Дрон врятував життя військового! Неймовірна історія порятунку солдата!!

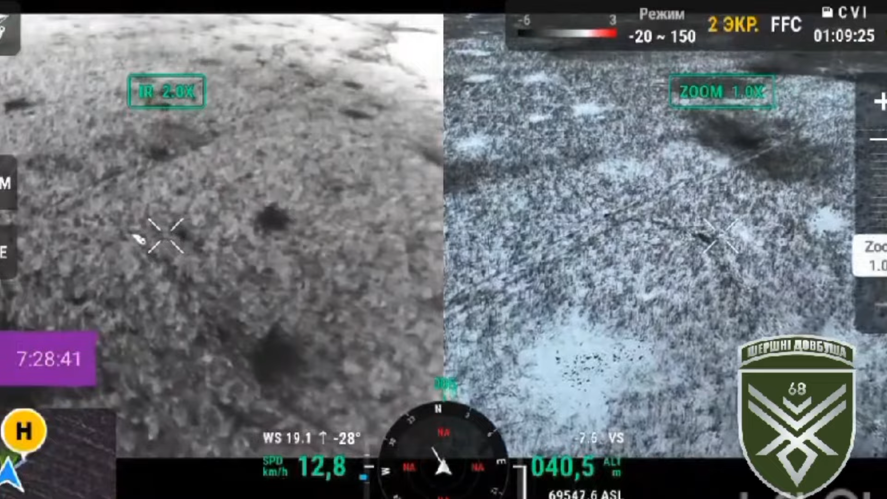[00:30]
Пілоти роти ударних безпілотників Шершні Довбуша під час розвідки знайшли пораненого побратима, який лежав посеред засніженого поля і навіть не вирушився.